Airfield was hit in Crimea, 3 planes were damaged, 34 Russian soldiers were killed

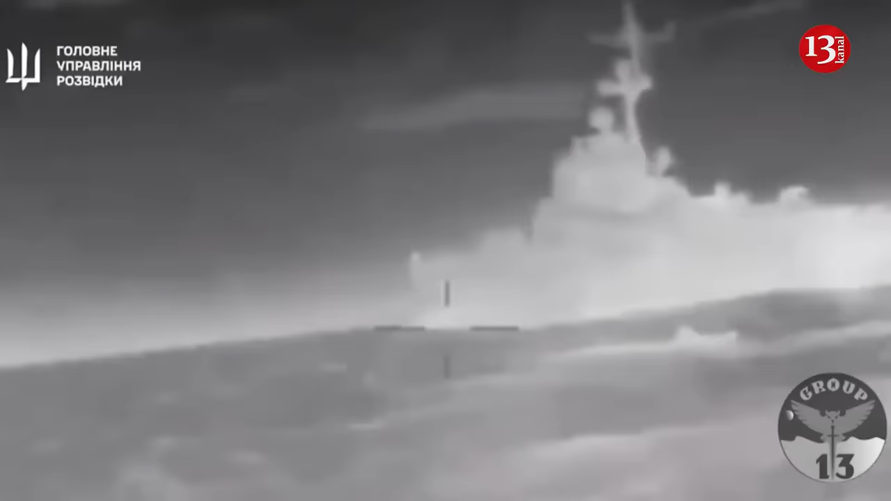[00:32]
infrastructure facilities belonging to the Russian Black Sea Fleet in occupied Sevastopol, Crimea.
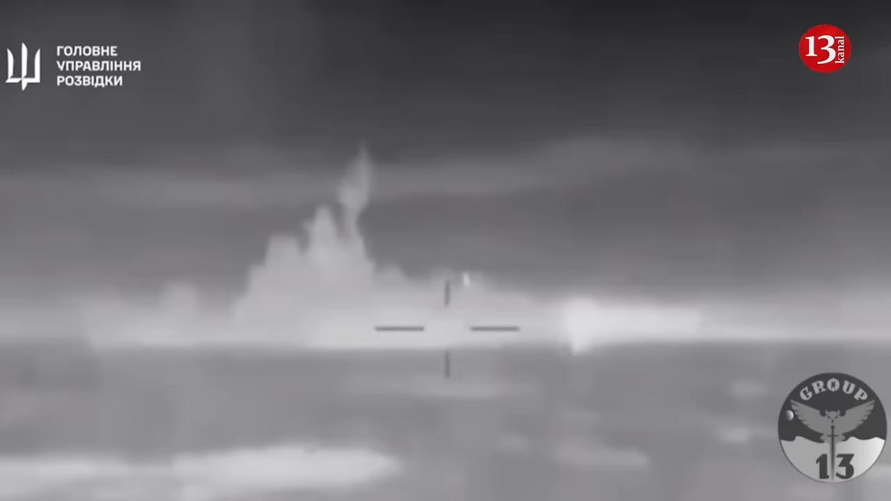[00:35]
The defense forces have successfully hit the Yamal and Azov landing ships,